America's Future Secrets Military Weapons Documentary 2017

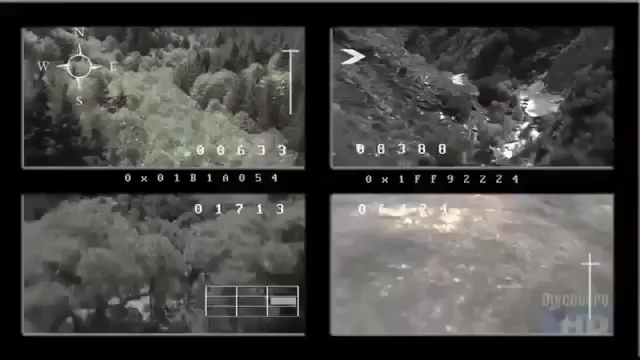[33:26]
Send that imagery back to the operators
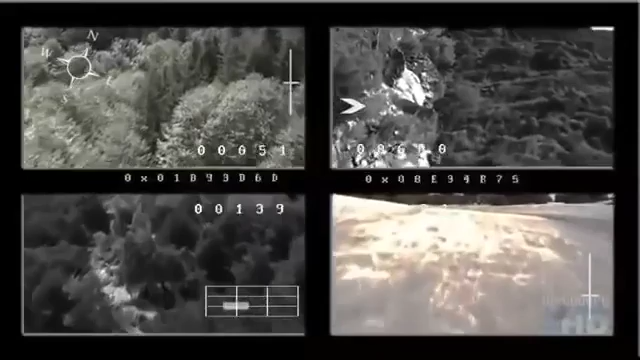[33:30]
who could either use these as surveillance probes or, in fact, as weapons themselves.
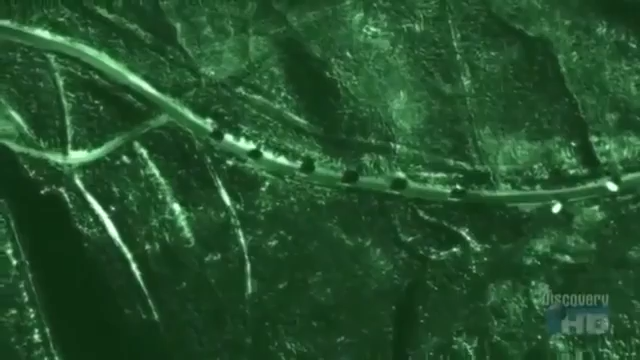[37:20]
they use synthetic aperture radar to pierce the thickest clouds, sandstorms, or oil field smoke.